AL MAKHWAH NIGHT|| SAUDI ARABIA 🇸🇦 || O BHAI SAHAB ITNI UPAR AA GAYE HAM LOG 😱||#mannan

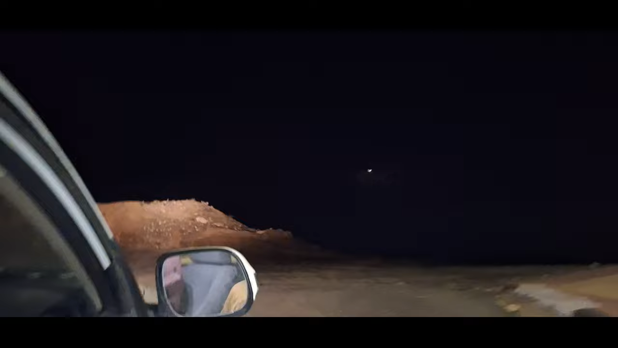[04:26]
चलो तो भैया रोड ना है, ले तो सही इधर ले, डर क्यों रहा तू?